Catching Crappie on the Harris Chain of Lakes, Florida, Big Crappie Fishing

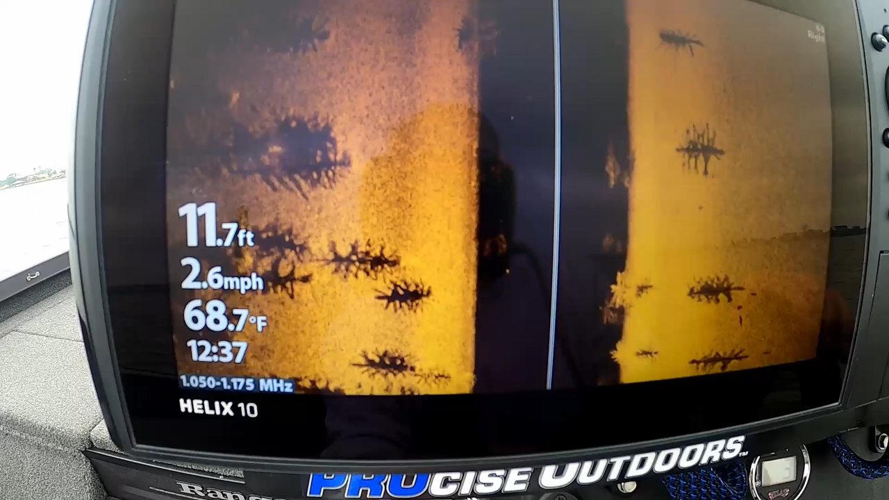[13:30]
On screen: depth 11.7 ft, water 68.7°F, speed 2.6 mph
Jeez. It looks like they put 100 trees down right here.
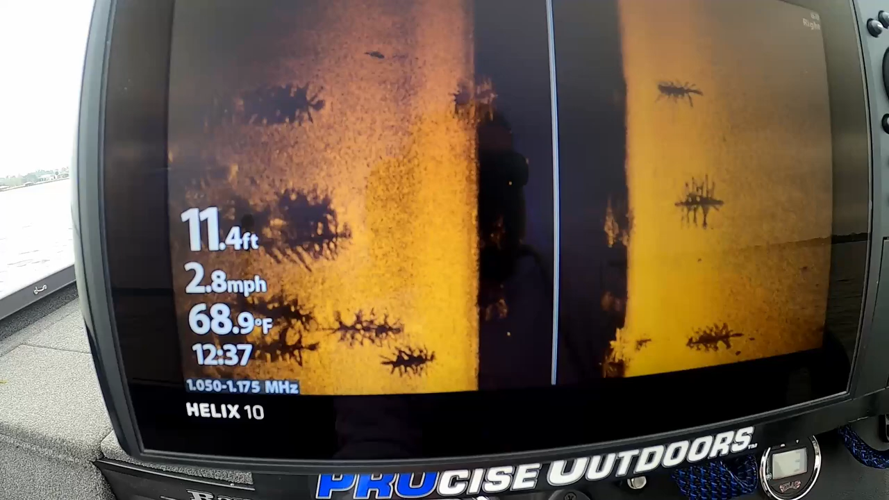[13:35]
On screen: depth 11.4 ft, water 68.9°F, speed 2.8 mph
It looks like those fake trees. But boy did they put a bunch of them.
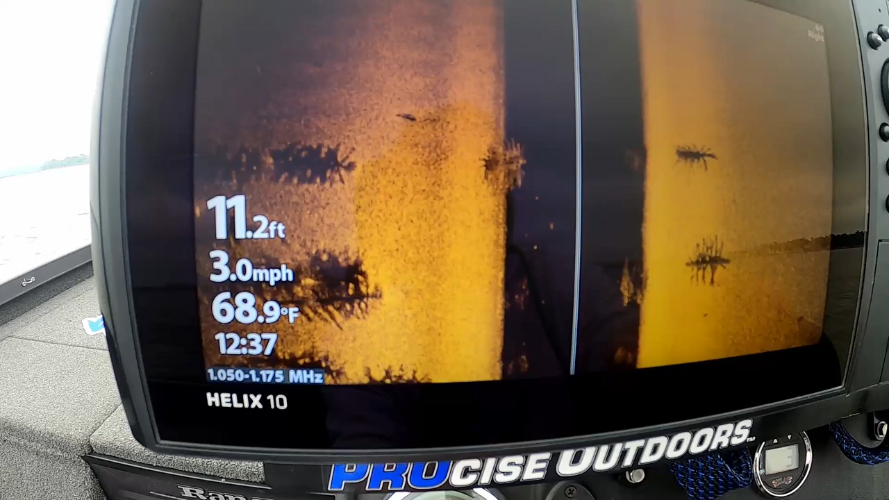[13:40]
On screen: depth 11.2 ft, water 68.9°F, speed 3.0 mph
We might actually have to get the live scope out.
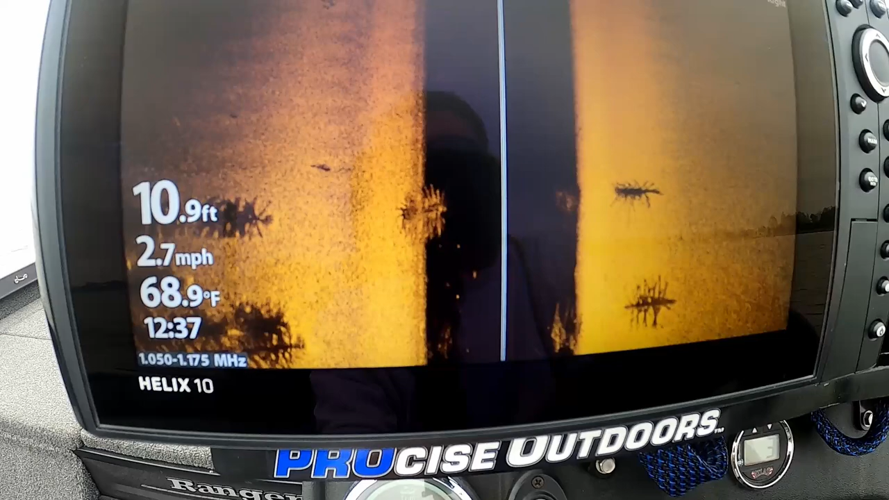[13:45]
On screen: depth 10.9 ft, water 68.9°F, speed 2.7 mph
Check that out. There might actually be a big fish or two suspended on that stuff.
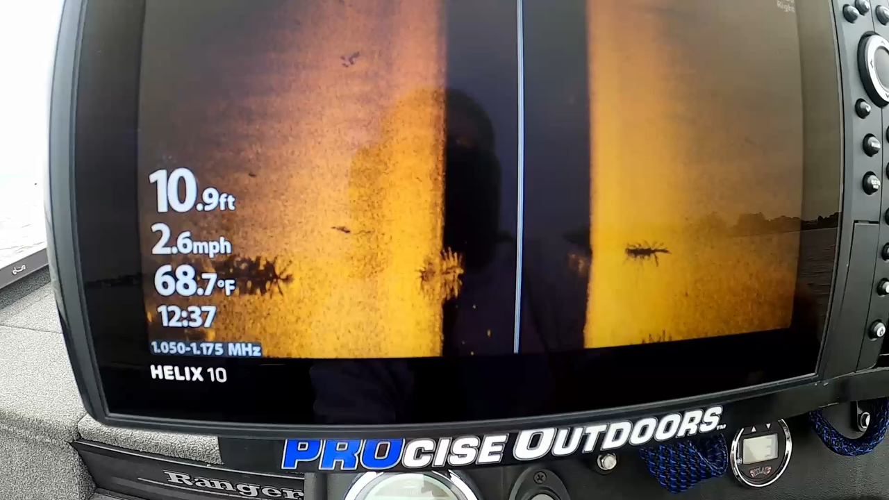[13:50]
On screen: depth 10.9 ft, water 68.7°F, speed 2.6 mph
I think we will. I think we'll live scope that.
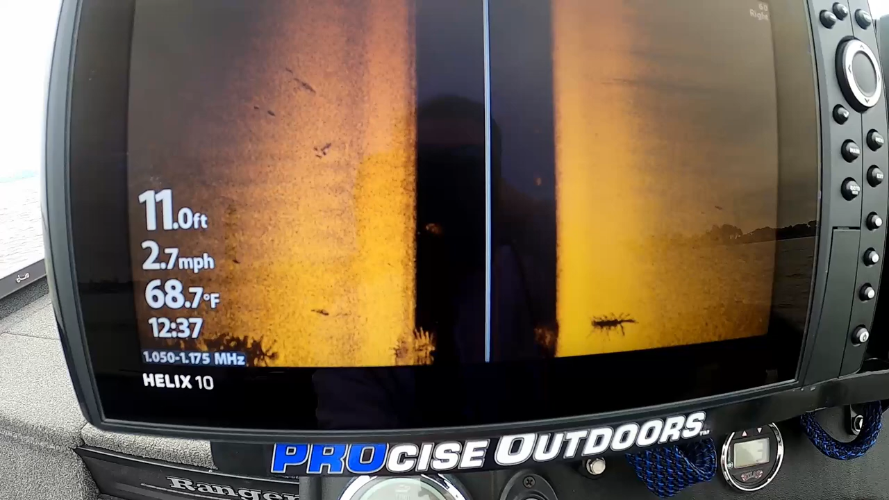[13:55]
On screen: depth 11.0 ft, water 68.7°F, speed 2.7 mph
That's a pretty impressive fish attractor. Let's see if there's any fish on this fish attractor.